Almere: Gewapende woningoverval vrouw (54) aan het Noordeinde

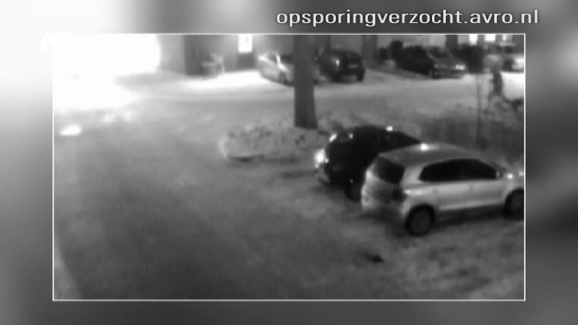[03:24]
Aan de achterkant van de flat zien we dan nog iemand. Het lijkt de lange man en ook hij rent in de richting van het station.